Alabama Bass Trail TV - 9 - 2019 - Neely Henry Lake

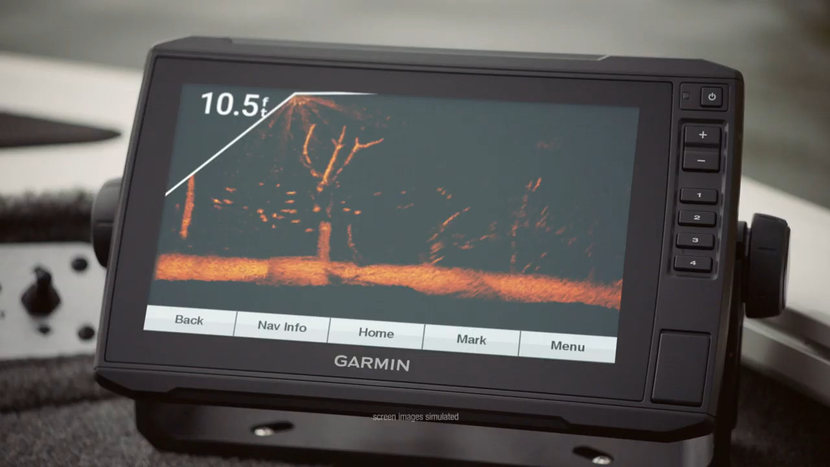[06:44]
Well, we see plenty of fish live with Panoptics. Yep.